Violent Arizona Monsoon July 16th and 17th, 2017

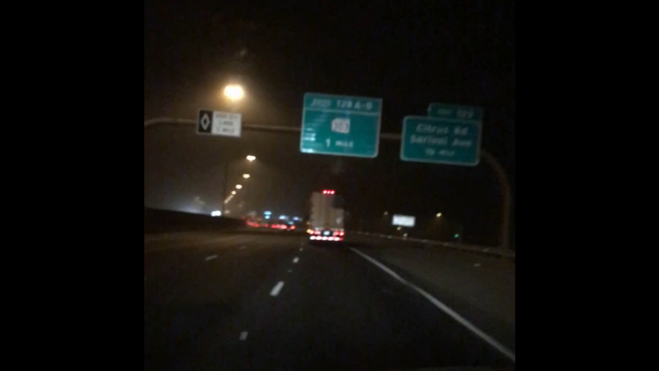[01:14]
Visibility, oh man, it's going down as we go in. Let me set you up here. See how long you can stay up there on the floor.